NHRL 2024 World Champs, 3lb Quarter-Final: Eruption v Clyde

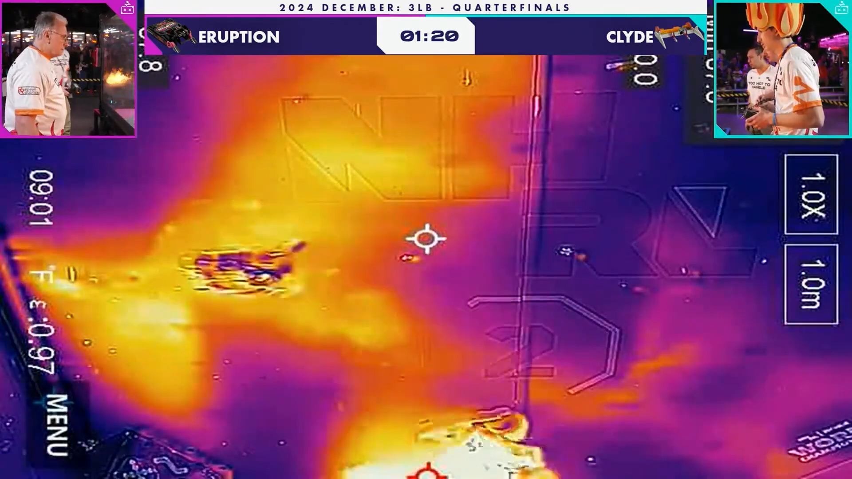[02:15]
in the worst case scenario now this is a fresh plywood floor here and it's really working to Eruption's